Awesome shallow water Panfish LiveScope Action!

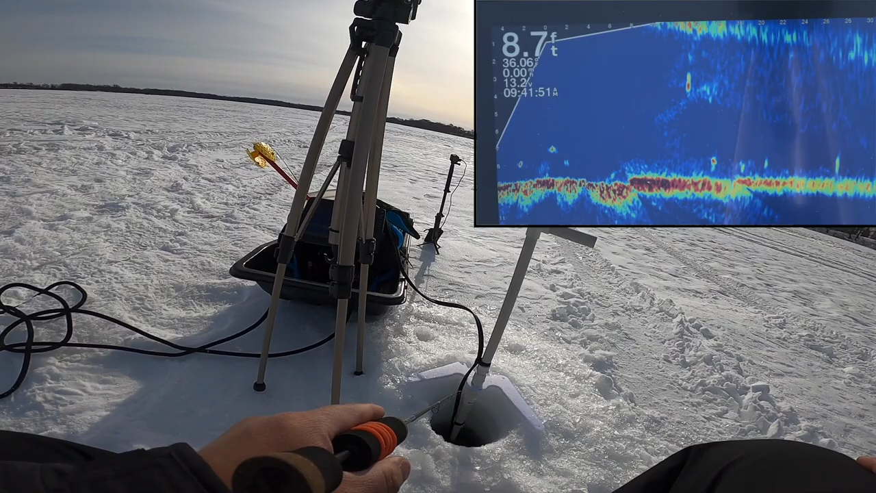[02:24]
On screen: depth 8.7 ft
Oh I got one Look it's a perch
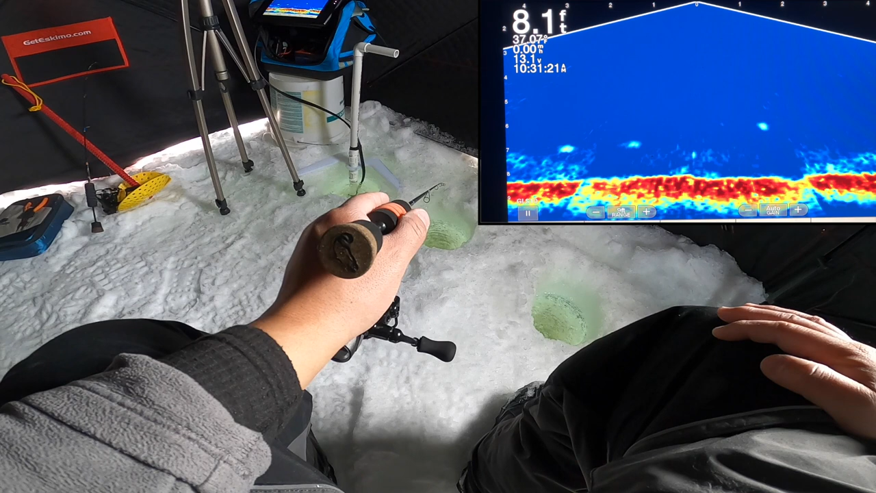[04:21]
On screen: depth 8.1 ft
here comes one, oh there's more than one on my left, schools, yeah coming in,
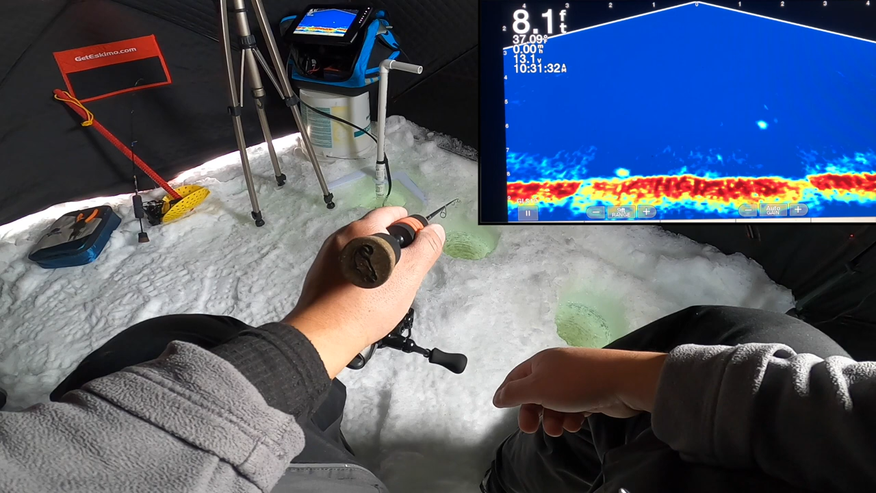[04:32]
yeah there's something coming through, let's see if they're bluegills, oh this guy got his eye on my jig, he looks like a bull too,
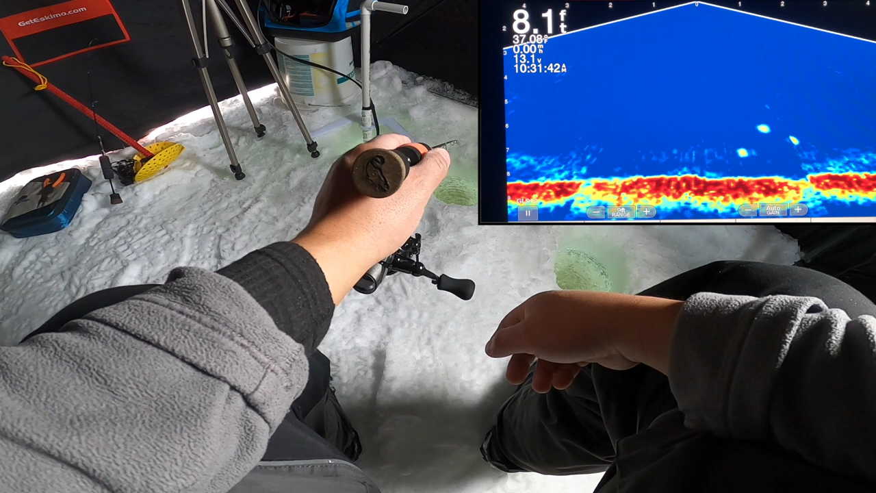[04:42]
On screen: depth 8.1 ft
he got his eye on my jig oh
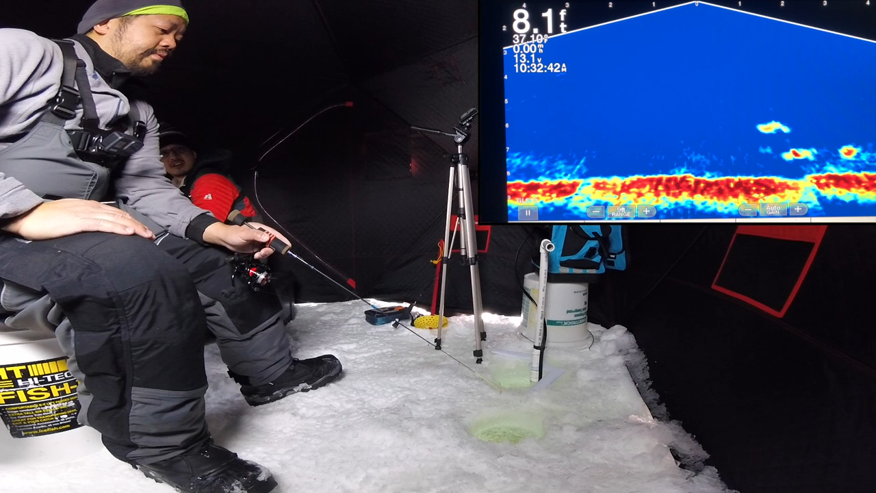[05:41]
On screen: depth 8.1 ft
I'm thinking that when I jig it they move, oh yeah baby, yeah baby, it's just dead sticking, oh geez, that's another decent, yeah, here we go,
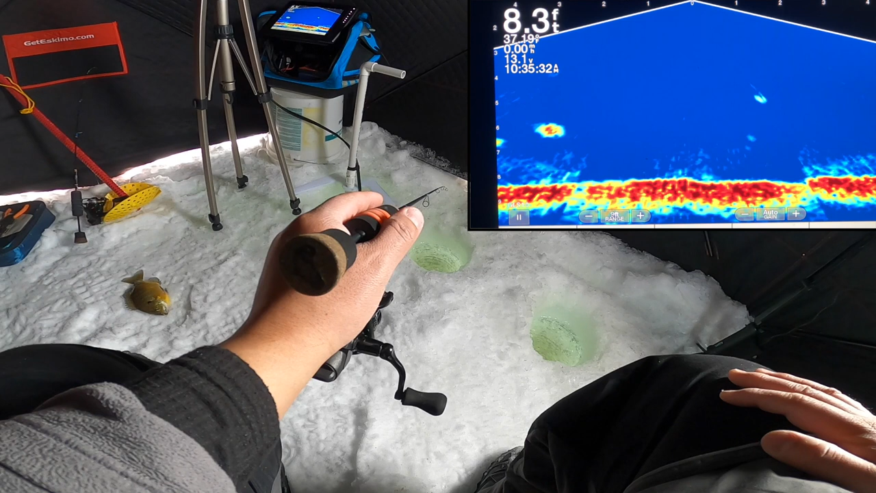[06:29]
On screen: depth 8.3 ft
oh yeah, they're only like, they're like right over to the outside the hub, which way are they then, to the left, left, yeah, it's left and right, right there,